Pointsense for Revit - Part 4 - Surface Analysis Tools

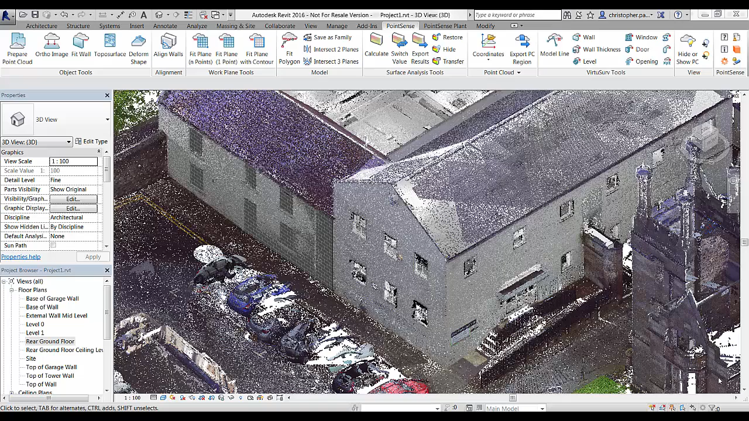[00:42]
Ok so we open up Revit now and the tools we are going to be looking at are the surface analysis tools here in the Point Sense tab. We are going to click calculate first which opens up the select faces tab. We have a category of face hosted objects available which we can turn on and off to aid with the selection. We also have face orientations which we can turn on and off to allow us to make an accurate selection. We can enable the temporary hide point cloud for selections tab and also we can enable the selection of in place families if we do have any.
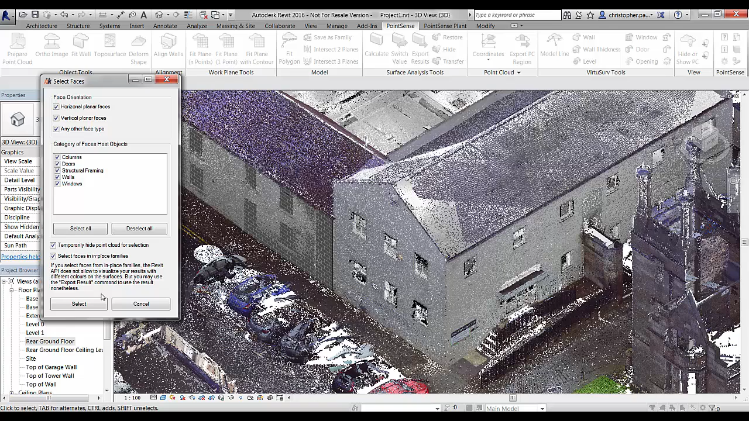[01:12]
These are all just to help with your selection and show you what is available to select.
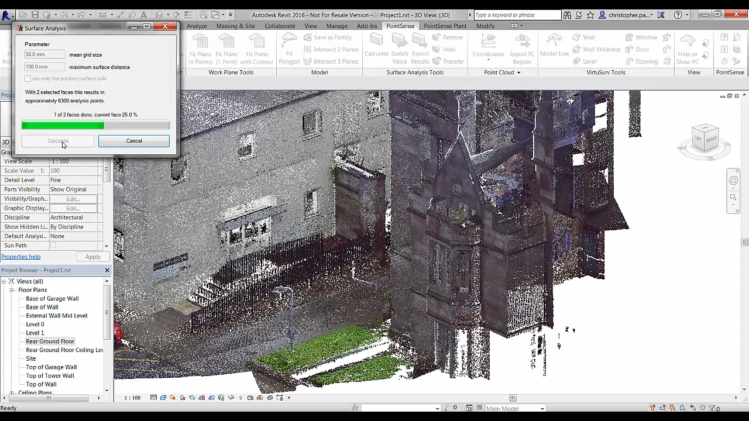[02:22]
So I would normally put this around about 100mm and we can change whether or not we want to use just the positive side which we will look at later. Once that is done we just click calculate. So if we navigate around now you can see we
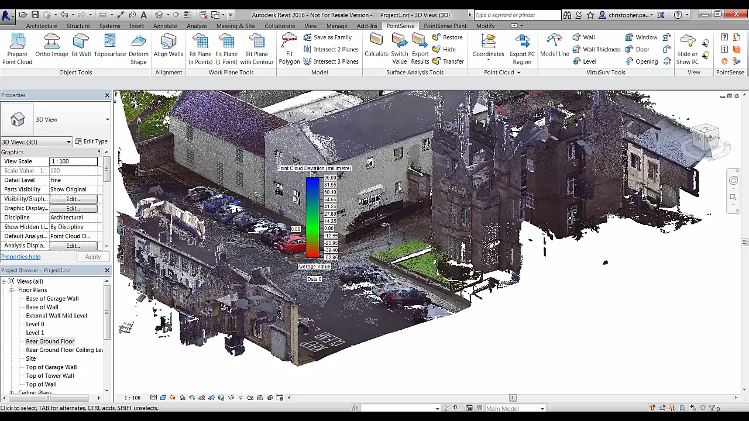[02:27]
have a graph which has appeared showing the scale of our results.
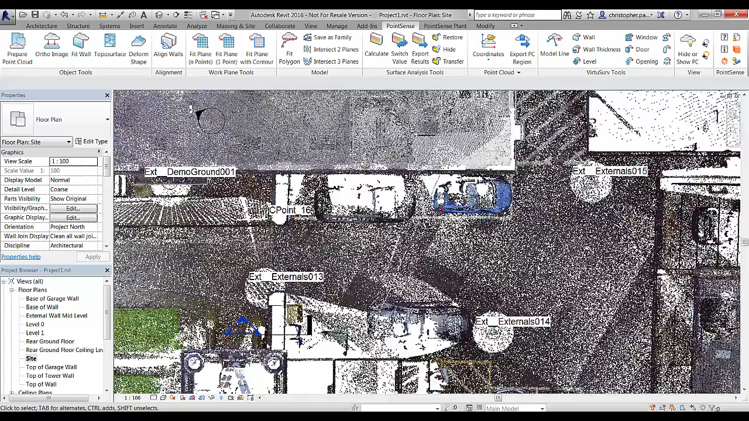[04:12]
I can open that up in a different view.
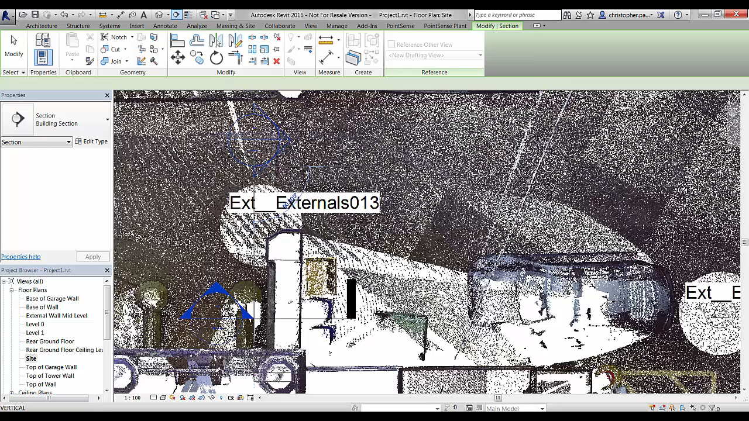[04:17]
And I can use the transfer tool. So let's just create a section on the front of this wall.
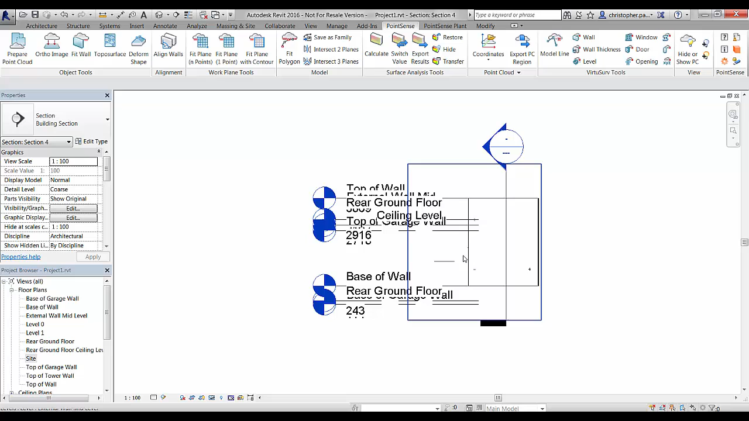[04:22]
Just change the scale a bit here so we can see what we are looking at. And if we just want to go to the point sense tab, transfer. Click on the surface and click finish.
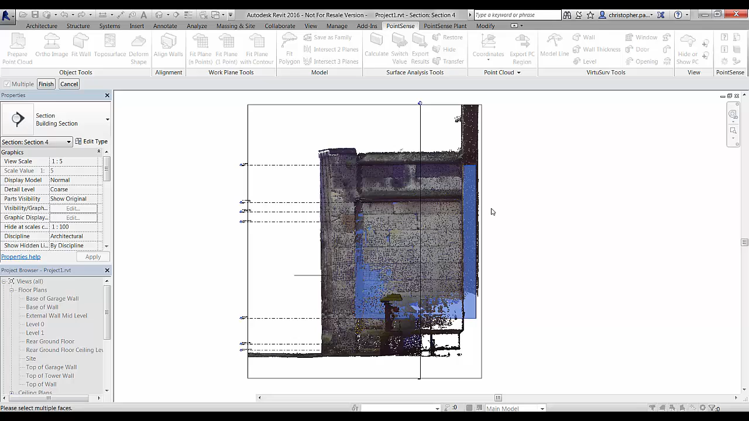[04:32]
And just hide that point cloud off. You can see that same deviation map has been brought in on that view.
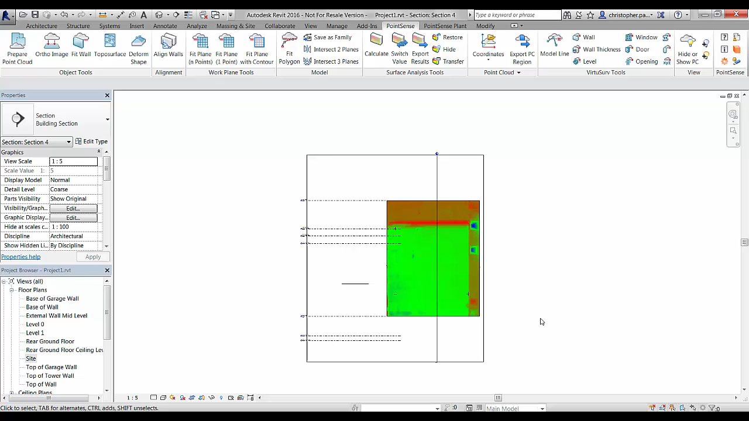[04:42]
To the same actual model element.
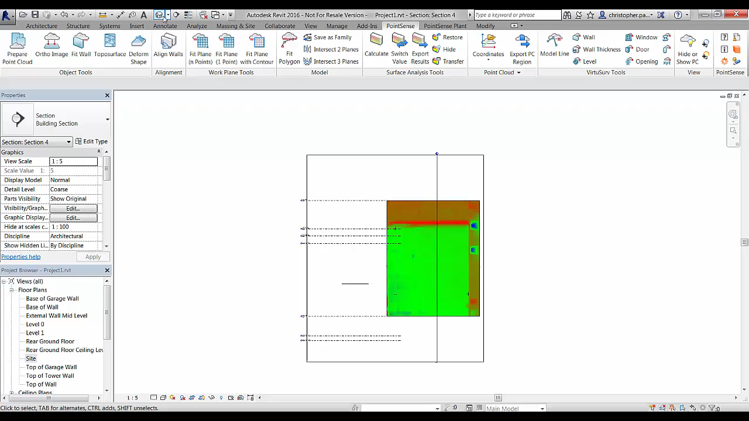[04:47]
Just go back to the 3D view then. And we will bring that point cloud back in.
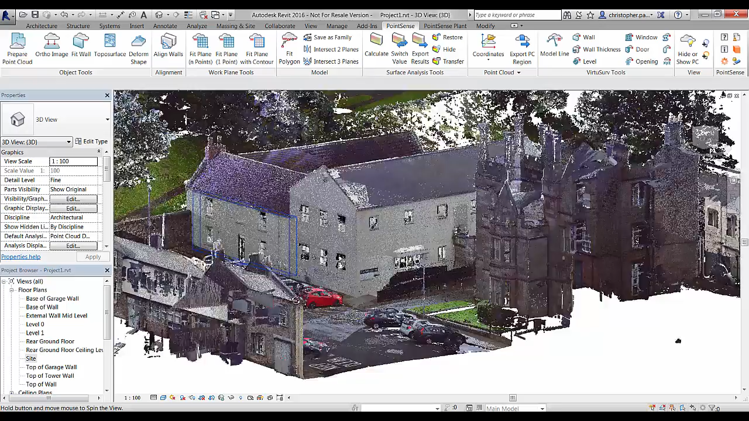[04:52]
Now if we just take a look at this wall here.
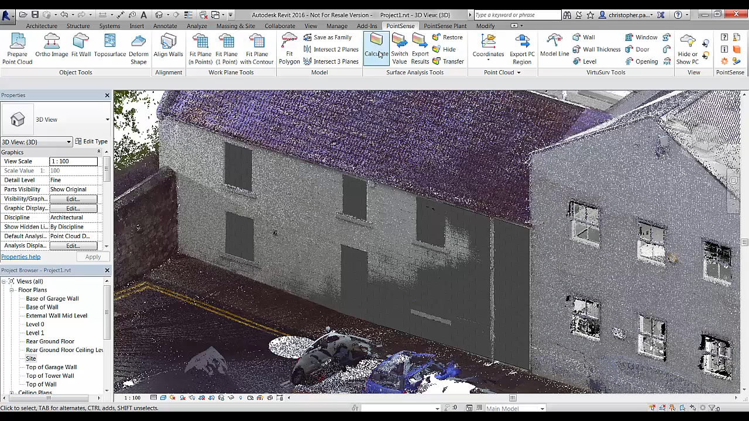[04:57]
And calculate a quick surface analysis on this. So we will just run through the same tools again. We will take a look at the difference of the results.
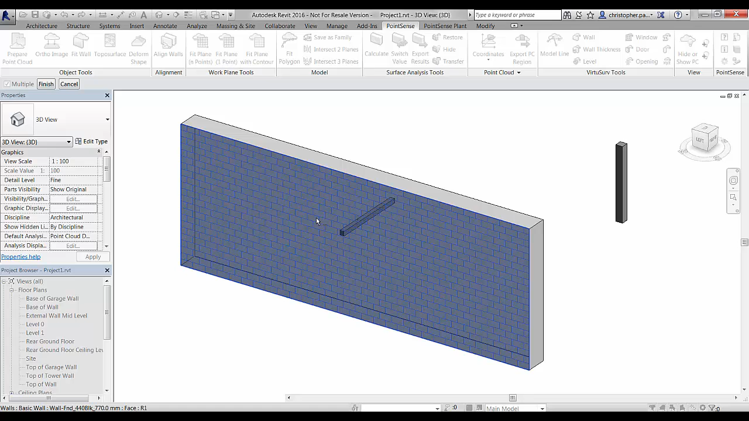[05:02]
When we use the positive side only tool. So let's run this first. As it would be. And we will see what results we get.
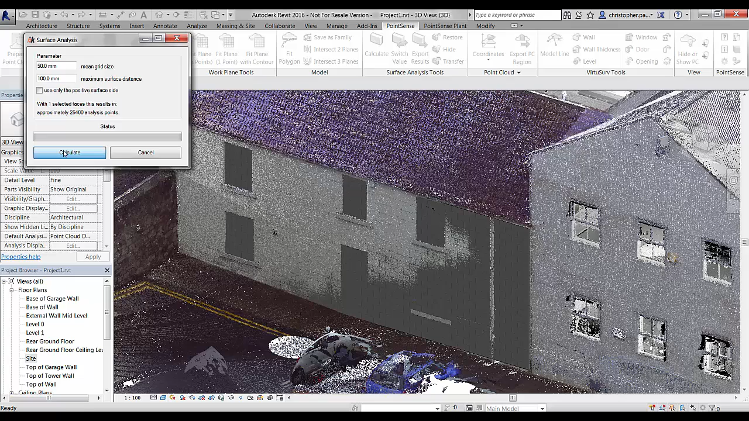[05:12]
So just calculate that. Now you have got to think we have got windows here. Which are going to be behind the wall. So this is the type of thing that is going to be ignored. In the next step when we turn that feature off.
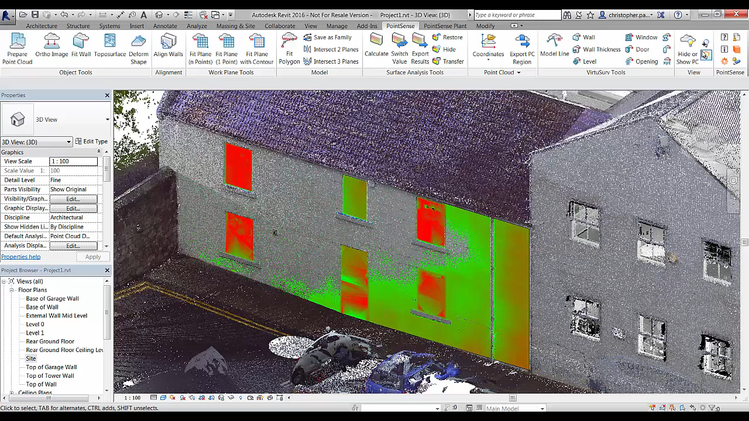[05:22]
So just hide that point cloud off. So this is the results that we are getting. You can see we have got big blue areas. Where the windows and doors are. Because obviously these features are recessed into the wall.
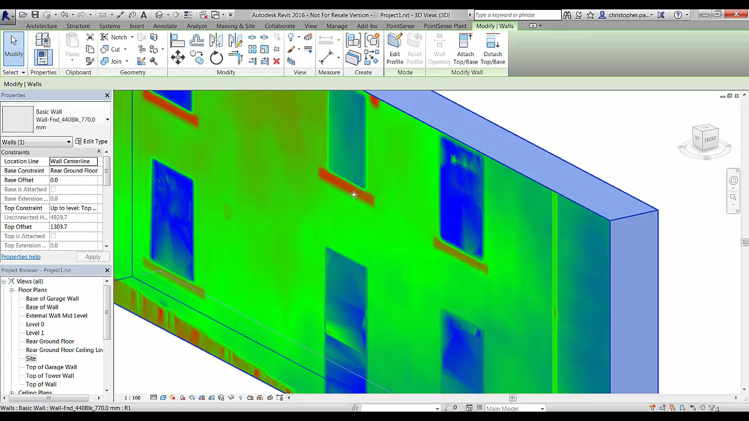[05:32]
So I am just going to zoom out a little bit here. And just try and select this actual analysis result.
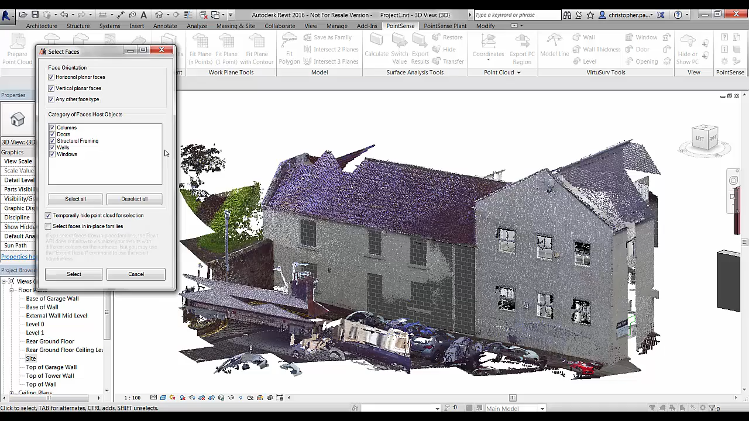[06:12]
Exactly the same. However this time what we are going to do is. We are going to tick the box that says. Use only the positive surface side.
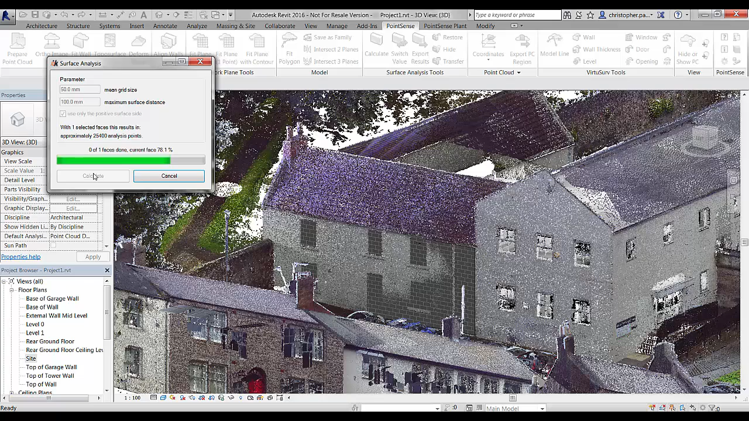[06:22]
And you will notice we get a very slightly different result.
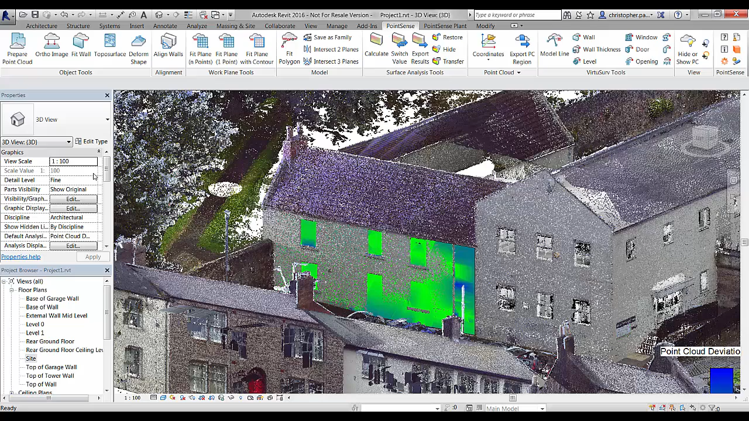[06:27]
So there we are. If I just hide off the point cloud. Because we can see that.